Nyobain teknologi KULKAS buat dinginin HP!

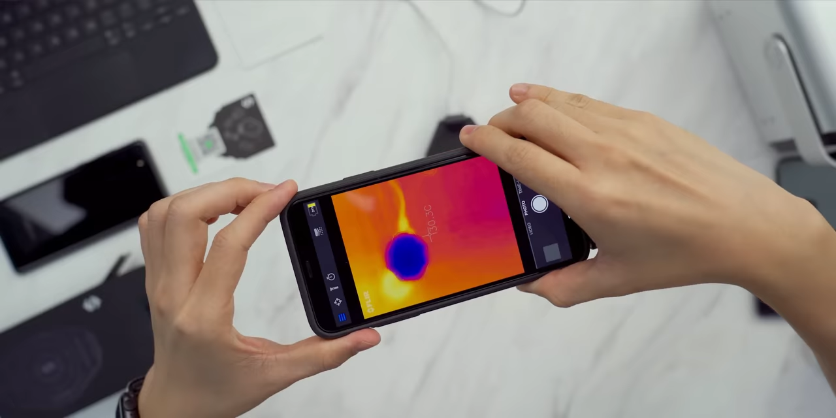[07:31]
dia suhunya udah hidup sekitar 1 menitan sih, dan dia suhunya di 12 derajat. Ya ini 12 derajat, kelihatan atau nggak? Ya kelihatan sih. Jadi langsung kerasa dingin ya sih, dan bisa dilihat juga dari sini kalau misalnya kita oles-olesin gini,
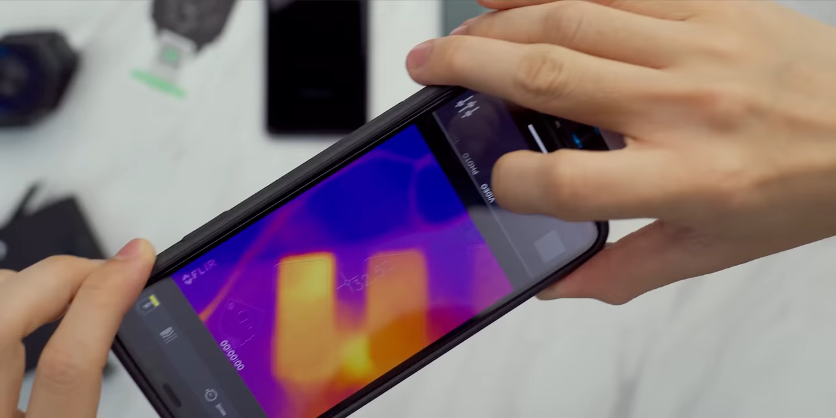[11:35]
Pertama-tama kita coba cek suhu HPnya,
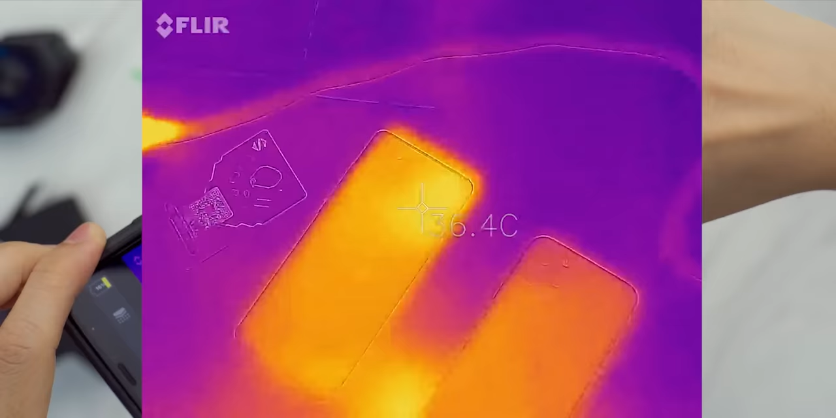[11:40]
On screen: spot 36.4°C
kalau nggak di benchmark si Samsung S20 Plus, dia 36,5,
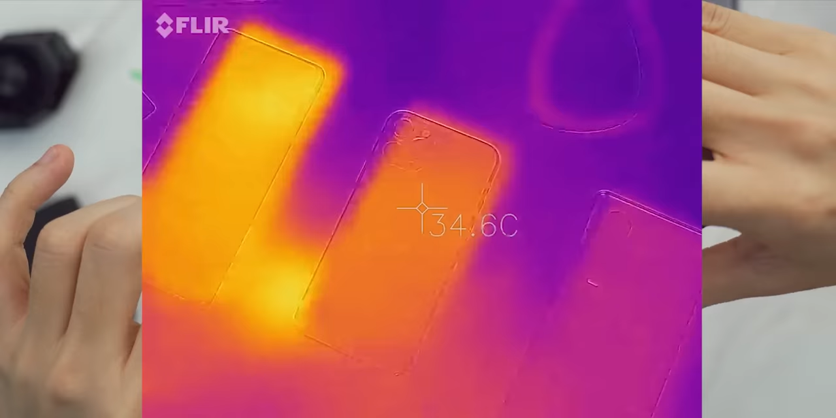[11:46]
On screen: spot 34.6°C
terus kalau iPhone dia 34,5, ini kenapa panas di ujung sih? Ini sih ada 36 gitu, padahal mungkin besinya kali ya.
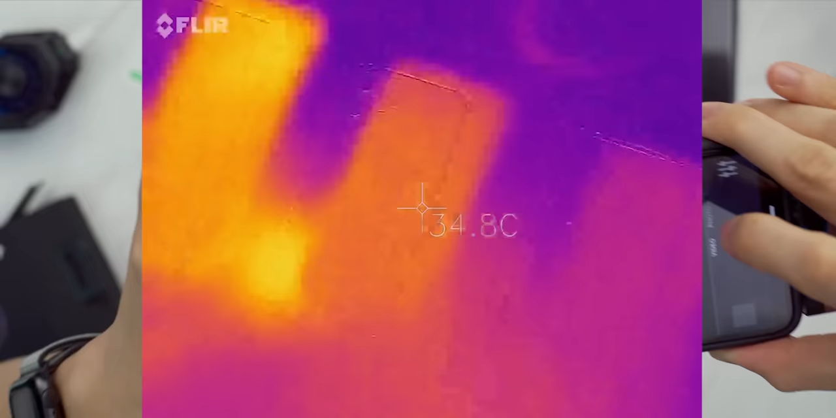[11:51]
On screen: spot 34.8°C
Terus kalau Oppo Find X2 Pro, dia bisa 33 hebat ya?
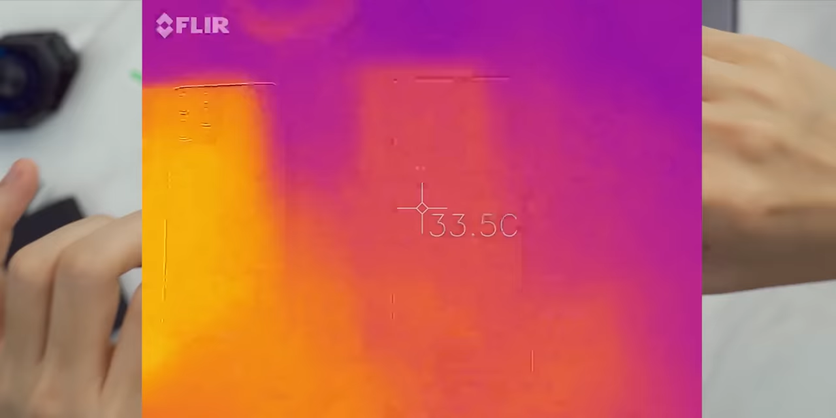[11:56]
On screen: spot 33.5°C
Ini bisa beda 3 derajat di kondisi idle,
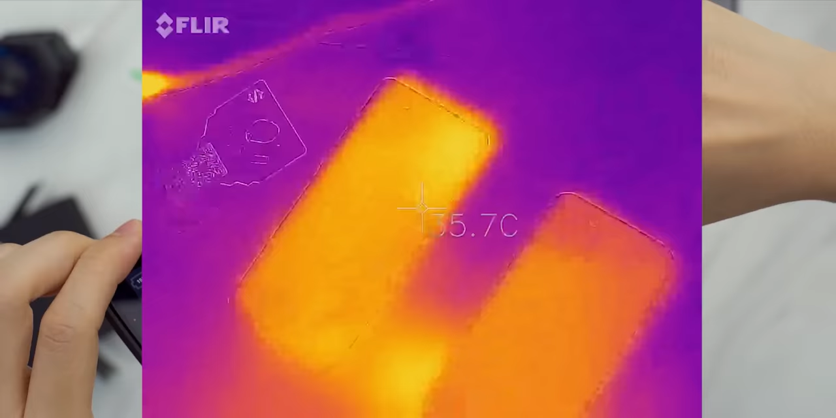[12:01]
cuma kita coba tes dulu setelah di benchmark suhunya jadi berapa. Sip, hasil benchmark pertama udah keluar,
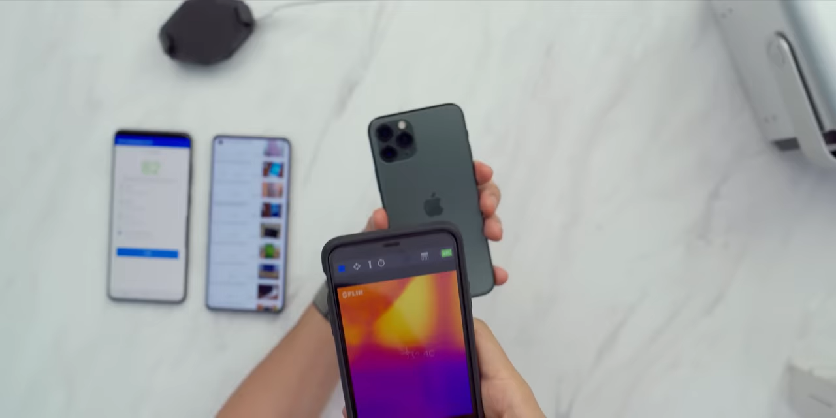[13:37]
Dia udah agak mendingin sedikit sih, karena tadi saya ada ngomong-ngomong, ini saya rekam aja. Di sini dia keliatan panas di 43, mungkin tadi pas selesai, dia di sekitar 44-45. Ini agak mendingin sedikit aja.
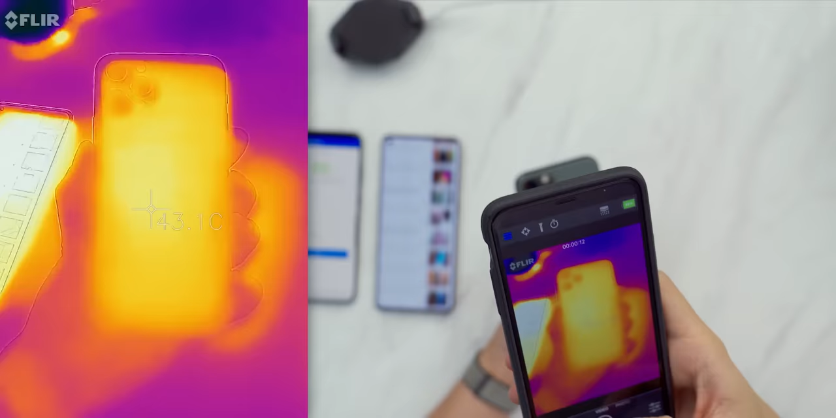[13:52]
Tapi abis ini kita bakal coba tes benchmark 2 kali, dipanasin lagi, tapi kita pake si fan cooler.
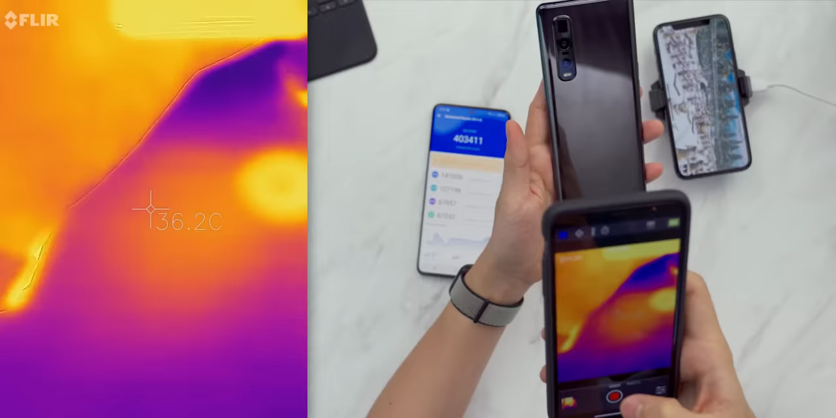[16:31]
Eh nggak kena. Ini suhunya ada di... Paling panas sebelah kamera kayak biasa. Suhunya 44 derajat. Tadi skor maksimalnya berapa ya?
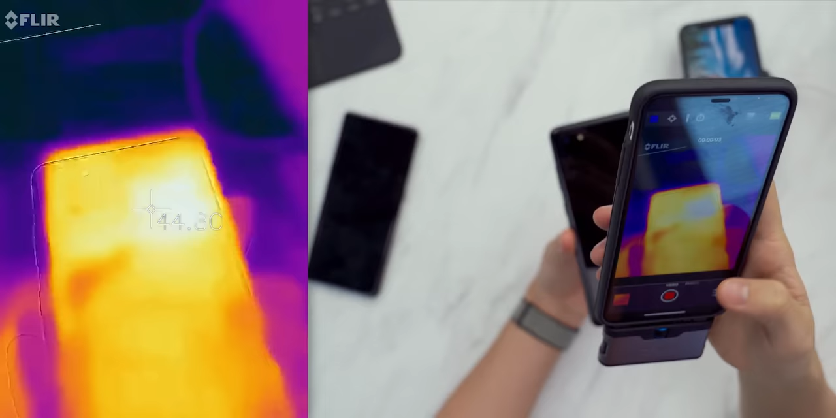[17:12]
Ini dapet 46,5 derajat. Ya paling tinggi juga suhunya.
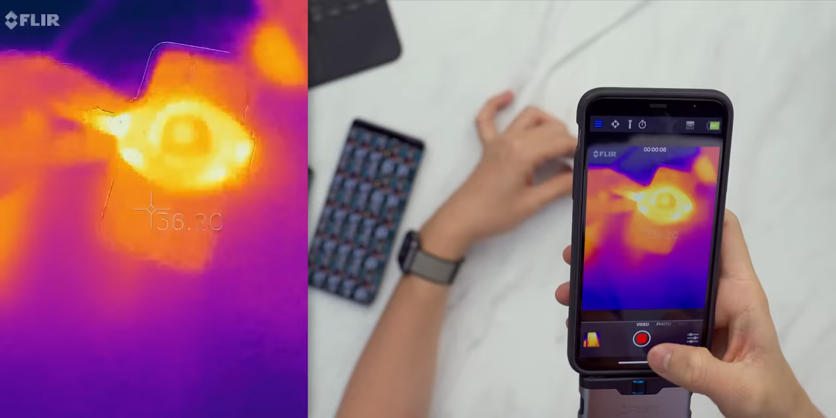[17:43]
Terus di atasnya sini juga 35 derajat doang. Keren!
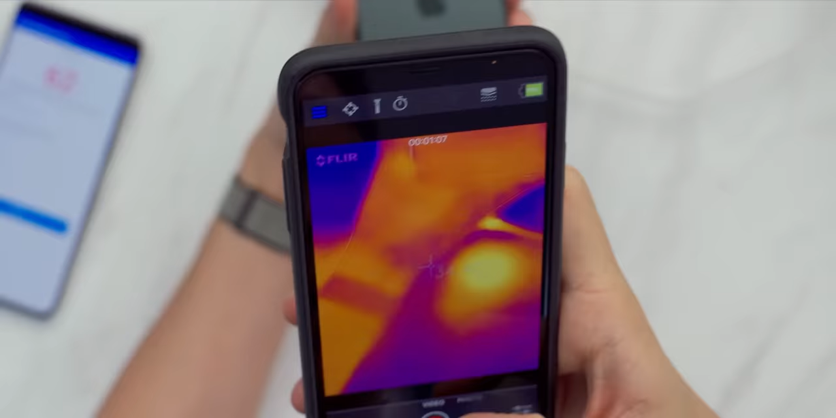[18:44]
Wow ada loh spot ungu-ungu di sebelah logo Apple-nya ini.
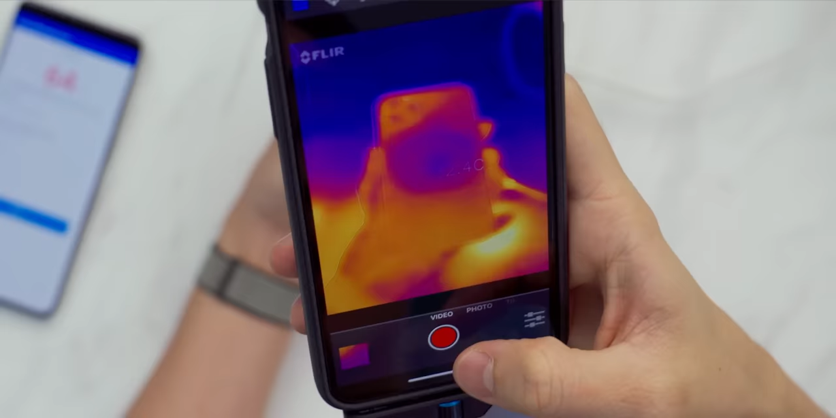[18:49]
Dia 32 derajat doang dan kalau dipegang dia sejuk banget.